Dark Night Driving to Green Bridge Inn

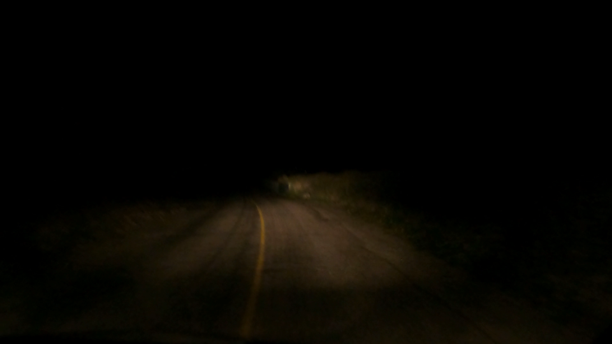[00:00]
Okay, we are almost to Red Cliff, Colorado. Kind of a harrowing trip up the mountain. I had no idea that it was going to be a big steep curvy mountain we had to climb. Because on the map the road went down. So it just seemed like we'd be going downhill to a little place.
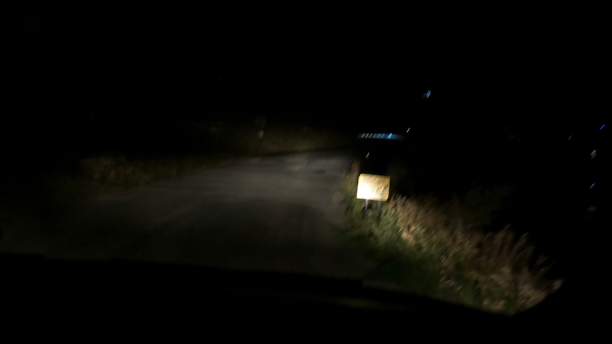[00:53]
There's a car coming around the corner to hop over here. Okay. There's plenty of room to go past that. Oh, there's a star and a moon up there.
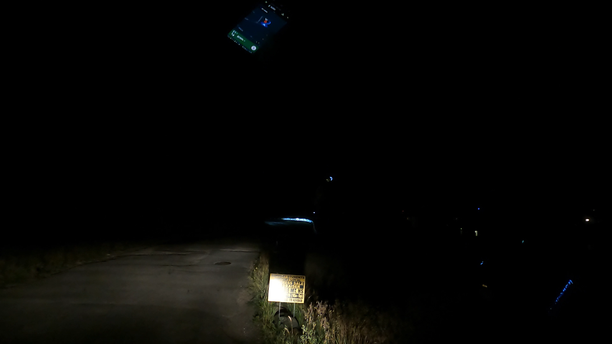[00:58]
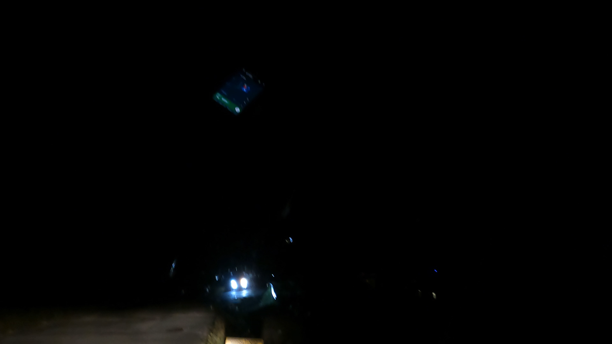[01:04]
This promises to be interesting. Huh. I wouldn't have saw that coming. The road's really rough through here. We are headed to Green Bridge Inn.
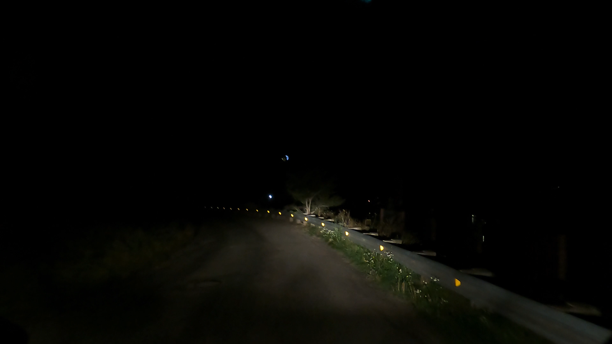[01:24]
Is this where that star and moon is? I don't know. I don't think so. I think it's right in the heart of town. Super cute. In 600 feet, turn right onto Water Street. Take the next ride onto Water Street. Then your destination will be on the ride.